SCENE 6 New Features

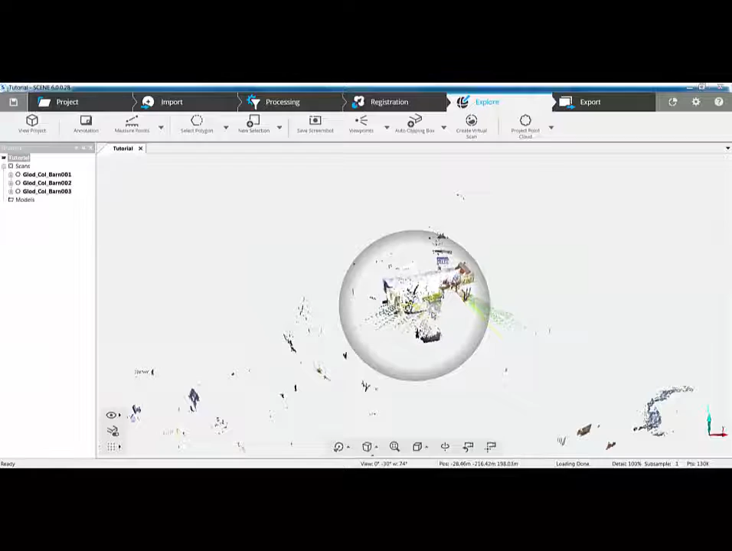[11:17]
So if I set the central rotation on those scans, and I rotate up,
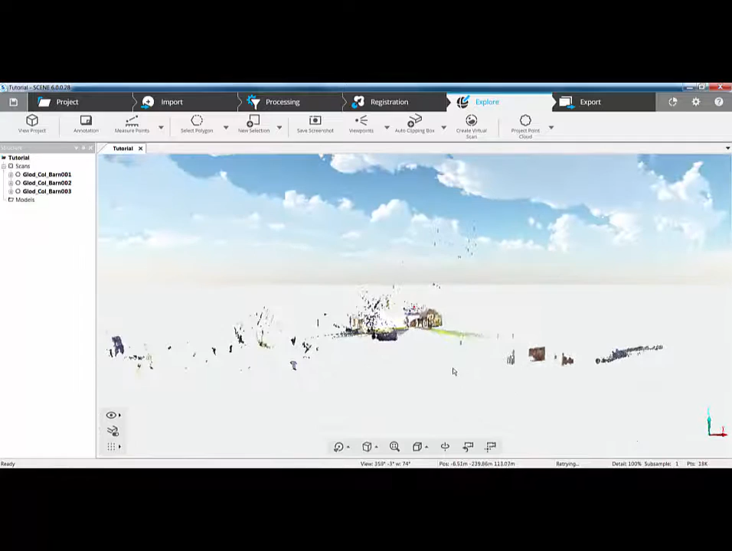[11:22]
the next option you'll see is the environment map. So this is my cloudy sky.
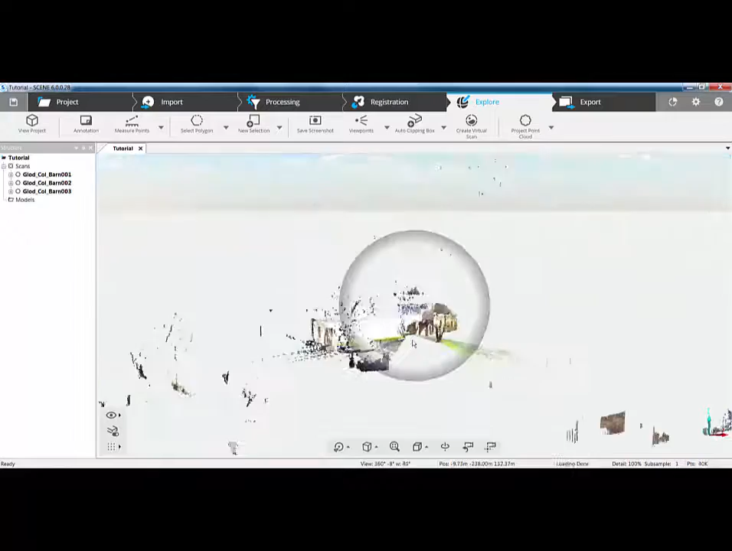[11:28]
So I can zoom in and have a look at the scans, and you'll see that they're not registered, because the scans are all over the place.
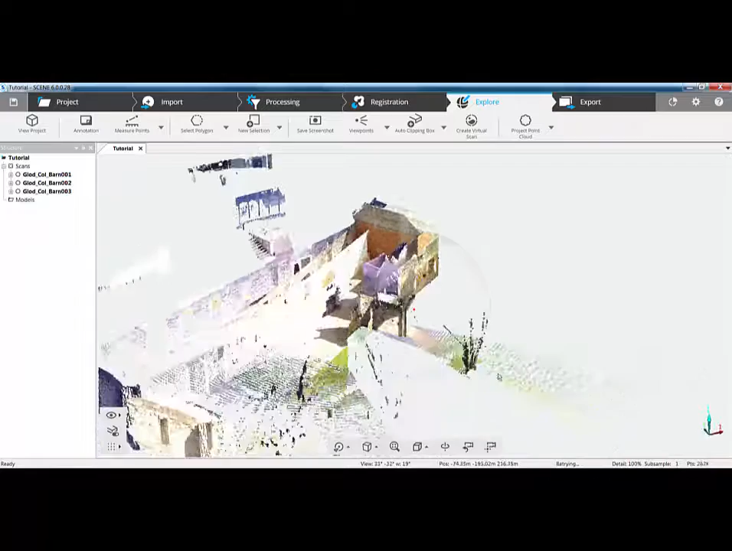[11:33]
Also in here you'll notice this circle appears on the screen. If I don't do anything, then the circle will disappear. This is our new smart navigation mode.
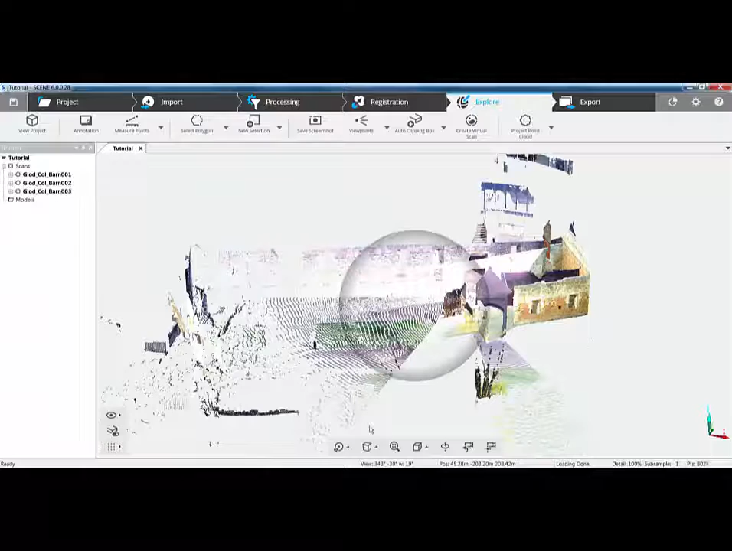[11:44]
So at the bottom here we have view modes. We're set to be smart navigation. We still have examine, flight, pan and walk. To the next we have perspective and orthographic.
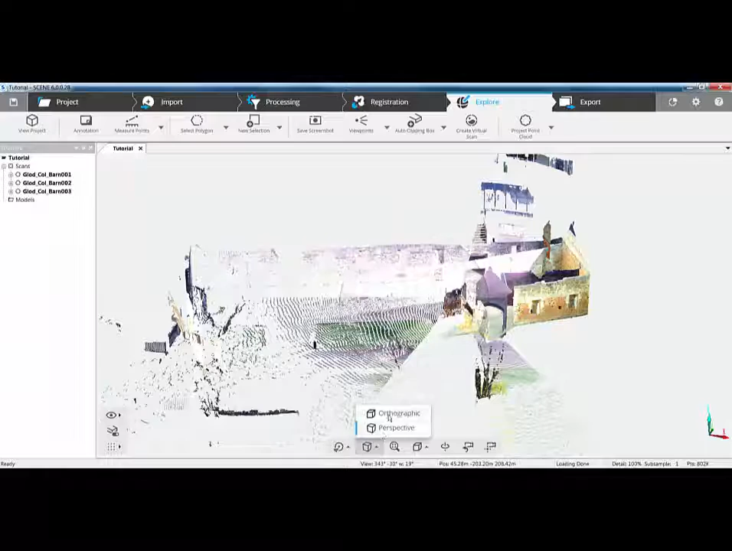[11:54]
We can also fit the view as before.
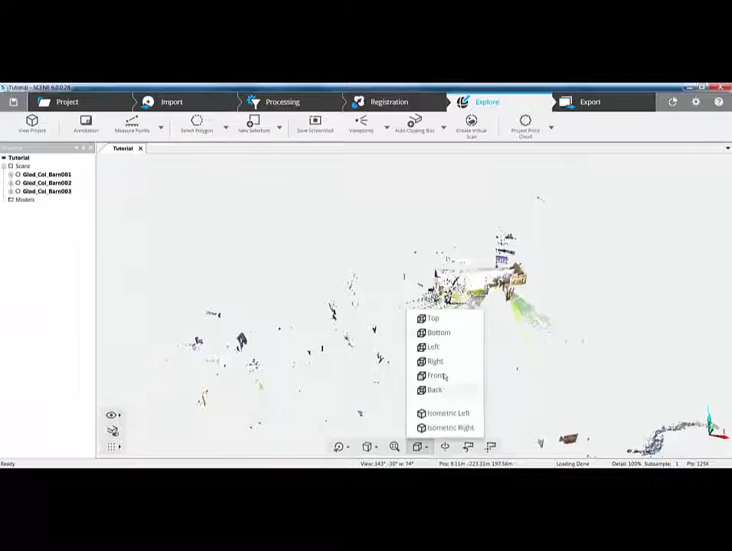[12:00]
We can also look from the different predefined views. We can set our centre of rotation on our scans. Or we can use the last camera position icon to toggle back to the last camera position. But with the new smart navigation mode, you'll notice that my icon changes depending on whether I'm in, on the edge, or outside of this visualisation wheel.
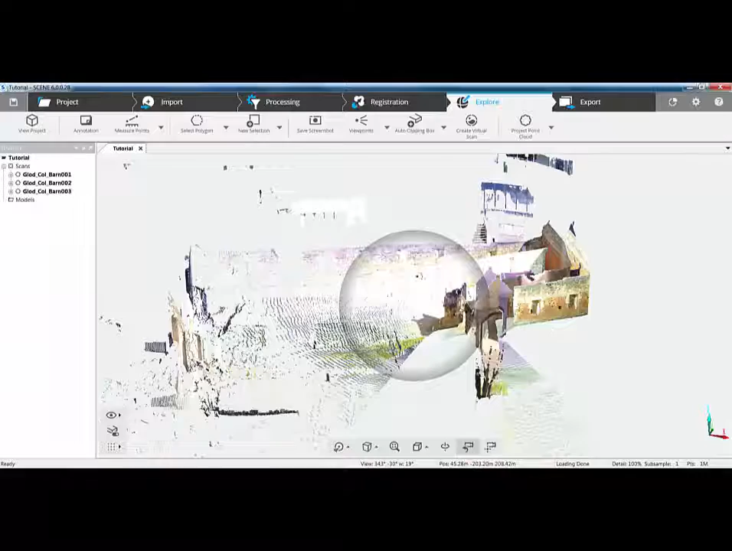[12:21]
So inside, we're in a fly mode. If I'm within this banding here, I'm in a roll mode, similar to how we used to go to the edge of the screen.
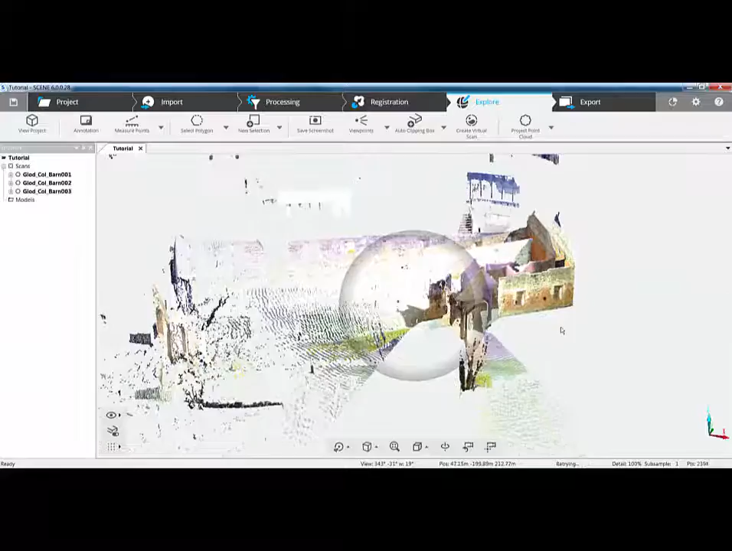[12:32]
And if I'm outside, I'm in examine mode.
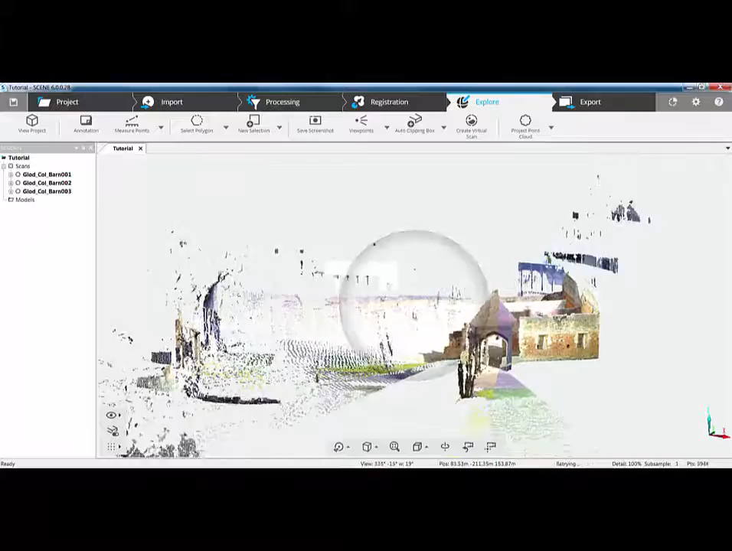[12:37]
So it means from a navigation perspective, it's really cool to navigate around your point cloud.
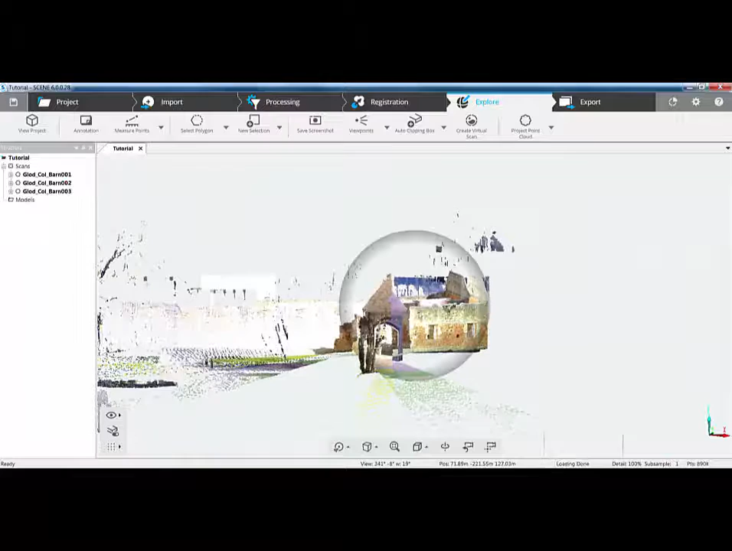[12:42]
Whilst having some visual feedback on the screen to see where you are. If we go back to our project tab, which is our main screen. We can now see we've got a number of scans.
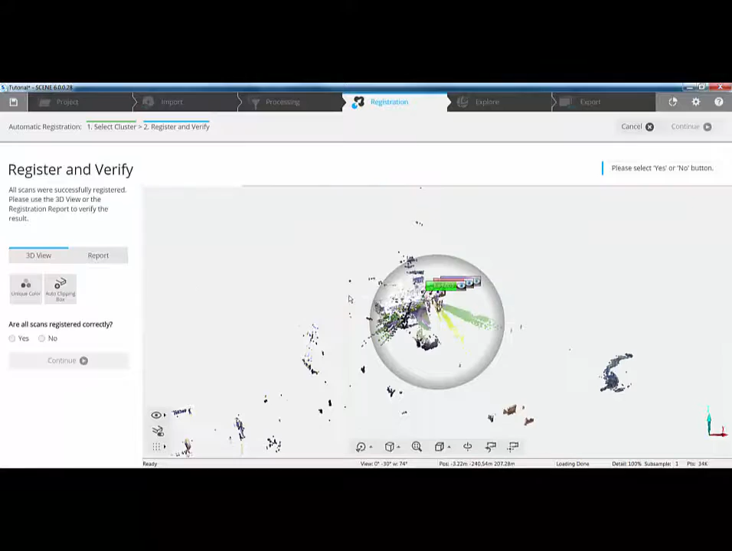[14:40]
And straight away, you can see here that it's gone in and done the registration for us.
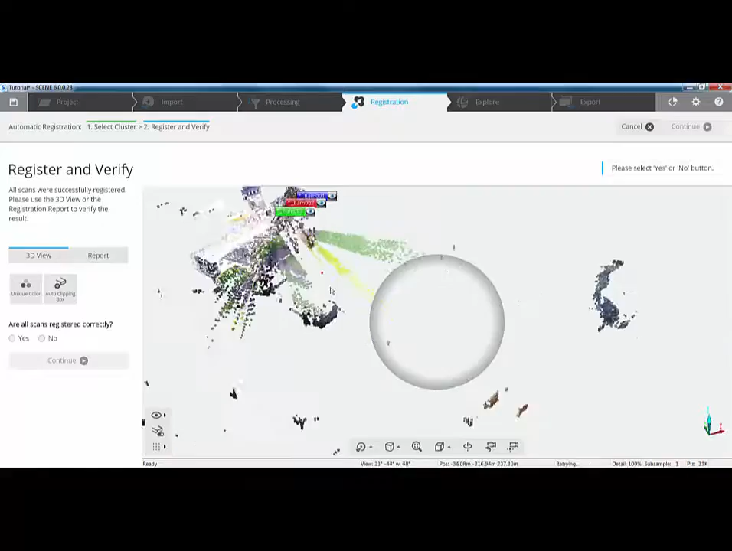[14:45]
So as before, we would do a visual representation and look at whether things are aligned,
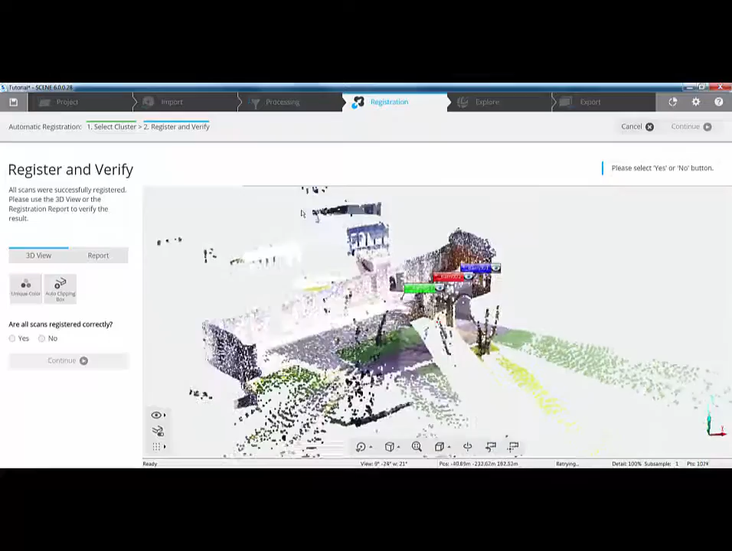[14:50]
which they appear to be here.
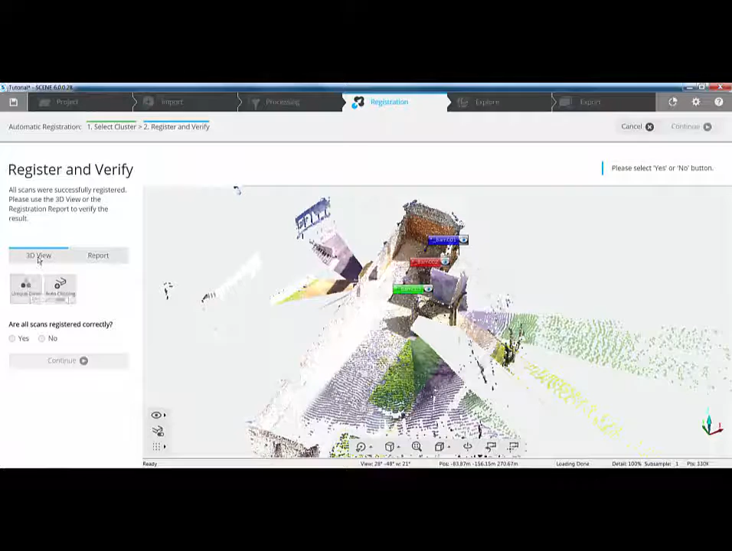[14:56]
Over on the left hand side, we're looking at the 3D view or we can look at unique color, which in effect is the correspondence view.
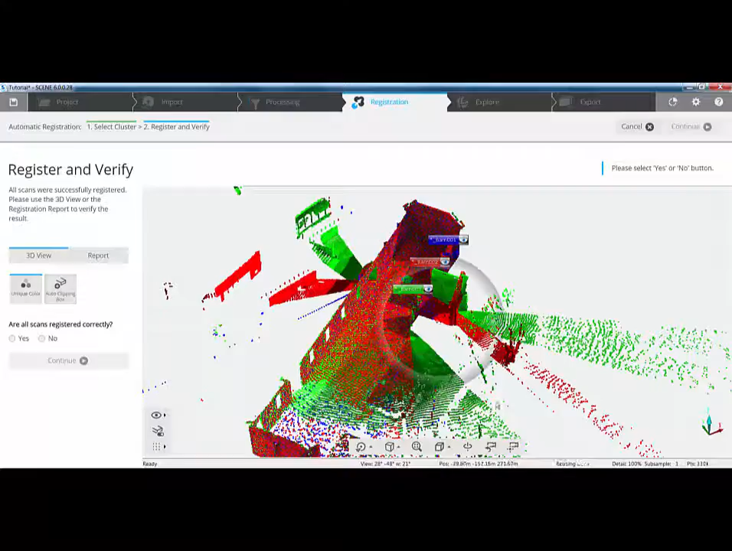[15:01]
Same as before,
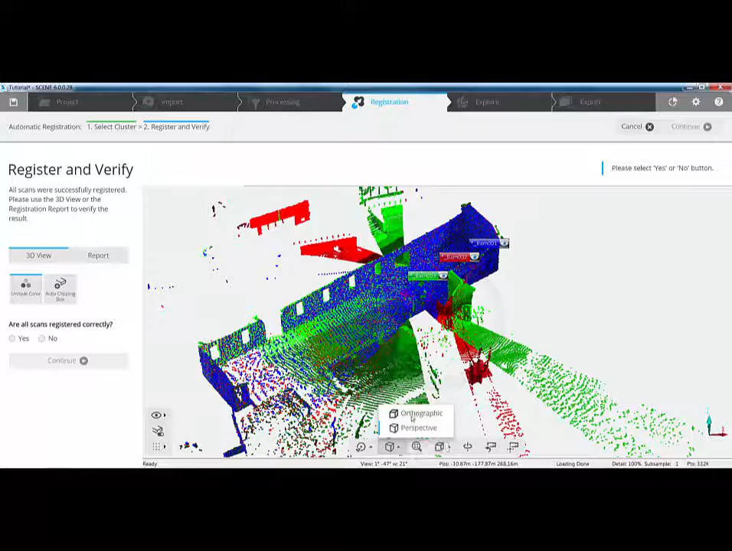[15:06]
if we wanted to look at the correspondence view in orthographical perspective, we can do.
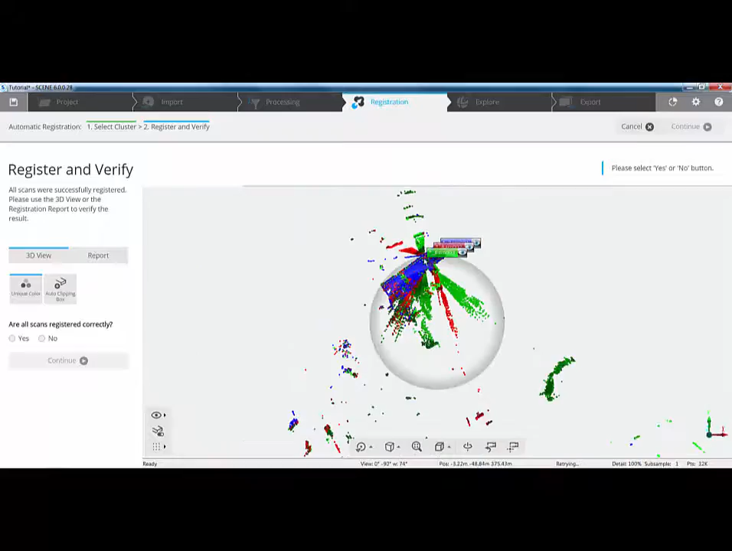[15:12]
Or we can simply look from the top view down, zoom into an area and then apply a clear view mode.
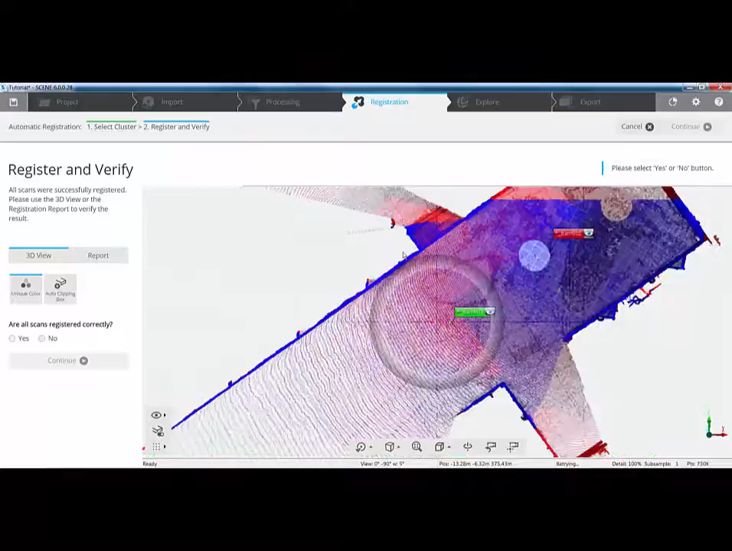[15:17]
So as we zoom in, that clear view mode becomes more transparent and we can start to
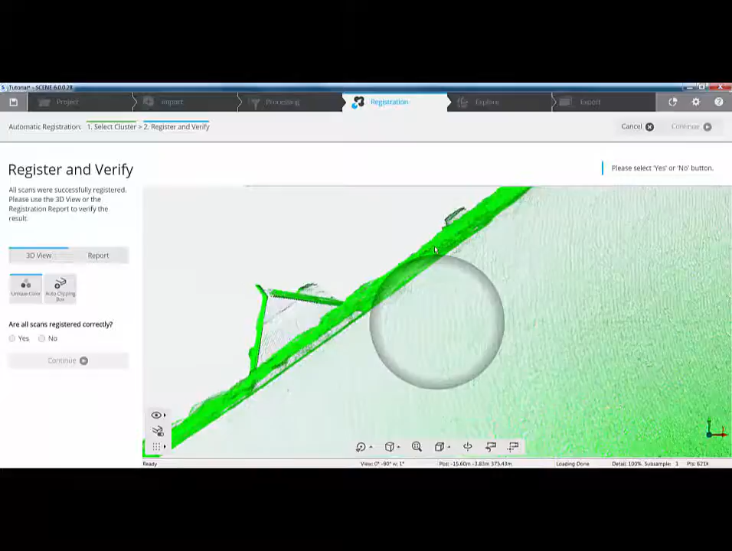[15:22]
see the overlap between elements to see whether anything is misaligned.
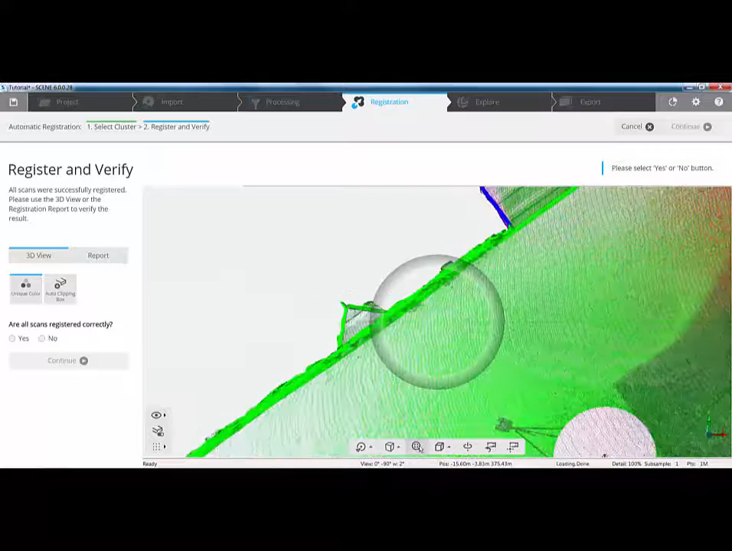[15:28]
Or we can simply just fit the view or we can flip back to 3D view and turn off unique color.